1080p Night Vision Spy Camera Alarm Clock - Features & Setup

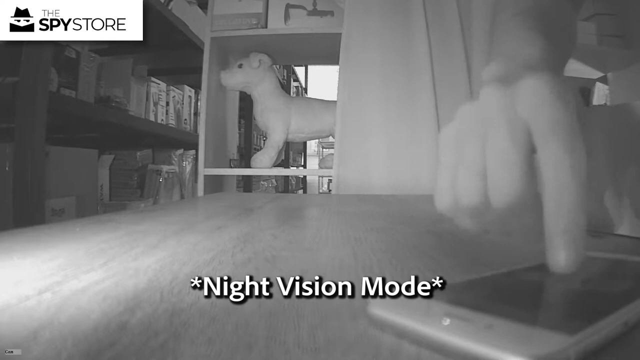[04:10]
in the video as well if it doesn't
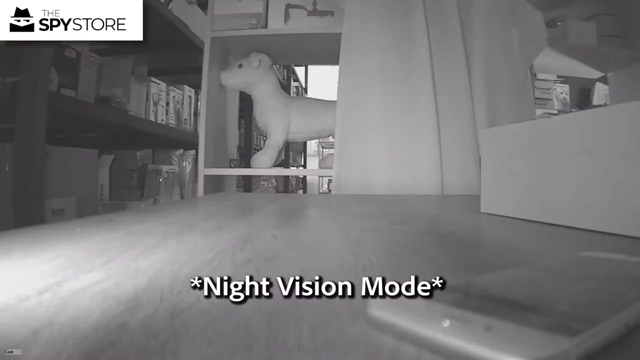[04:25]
just change the resolution from 720 to 1080 that's the highest resolution possible so